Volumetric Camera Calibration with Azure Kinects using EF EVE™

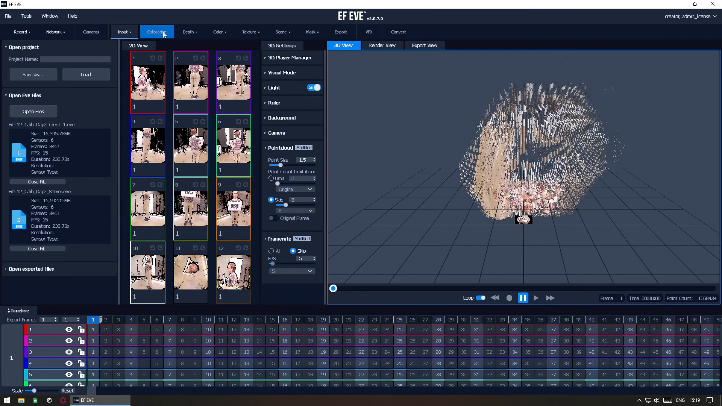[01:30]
Here, ensure that you select the correct Chiruco board settings and then just click Calibrate.
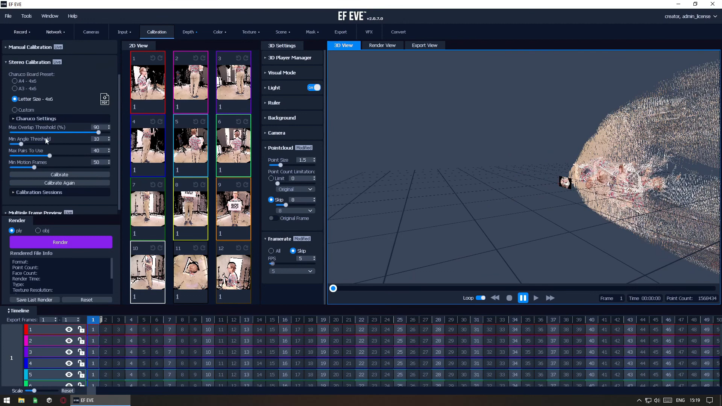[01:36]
Wait for the process to finish.
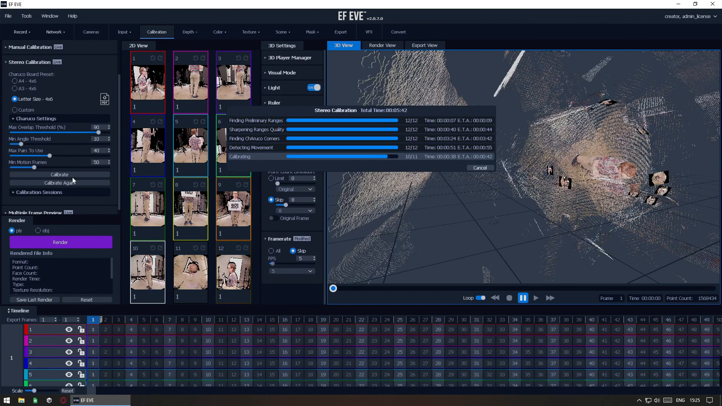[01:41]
And then, if all went well, move on to floor calibration. First select the camera that can see the floor well. Then, enable the point selection and select some points that belong to the floor.
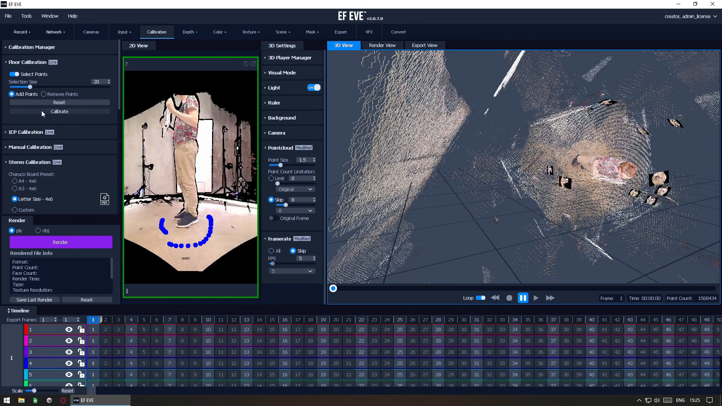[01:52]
Finally, click Calibrate. With this, we now have a fully calibrated scene. We have further tools for fixing imperfect calibrations and for automatic refinement if needed.